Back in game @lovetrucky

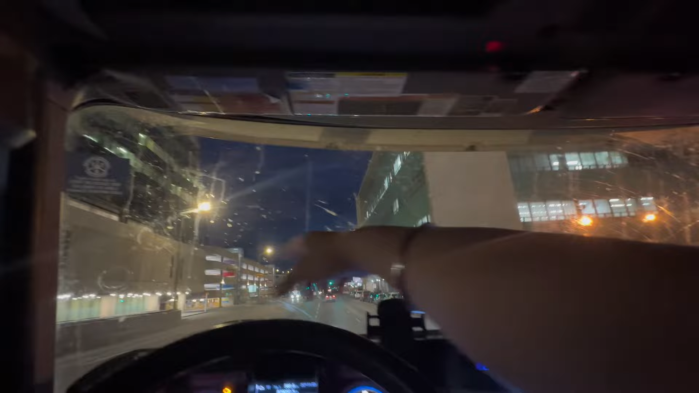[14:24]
तो ये डाउनटाउन के बीच में है बिल्कुल, और इस साइड पे डाउनटाउन चल रहा है, आगे जाके ख़त्म हो गया, छोटा ही डाउनटाउन है,